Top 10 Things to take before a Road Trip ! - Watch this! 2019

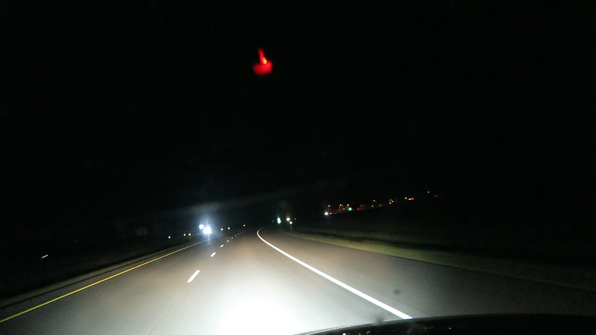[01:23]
us the road so perfectly you can see everything there's deer or wild animal that decides to like jump in front of your car